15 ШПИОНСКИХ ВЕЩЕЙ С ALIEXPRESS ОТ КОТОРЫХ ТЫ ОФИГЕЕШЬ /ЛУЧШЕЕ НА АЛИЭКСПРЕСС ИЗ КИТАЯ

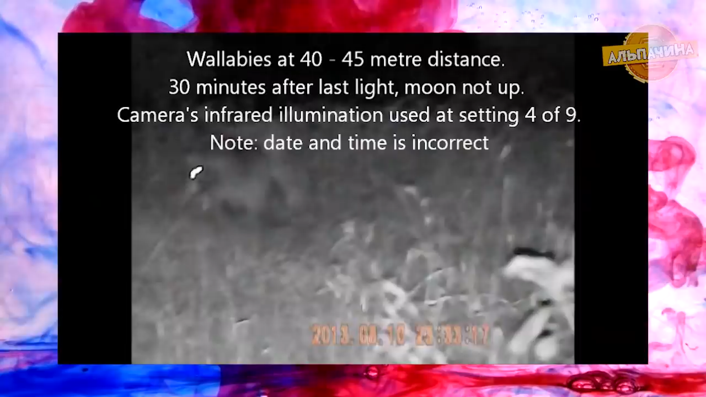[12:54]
Питается монокуляр от аккумулятора емкостью 750 мАч.
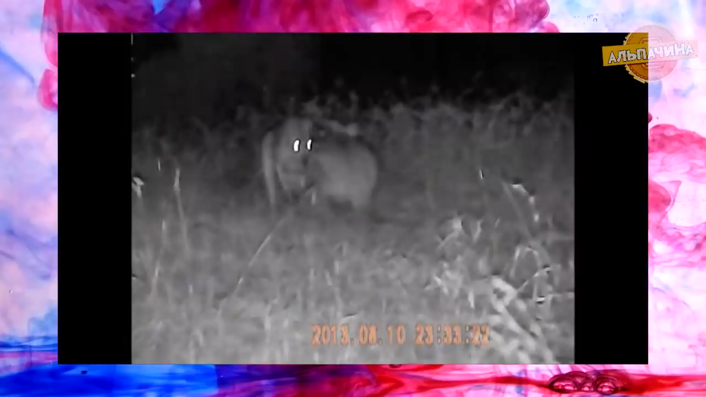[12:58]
Есть возможность установки монокуляра на штатив и подсоединения дополнительной инфокрасной подсветки.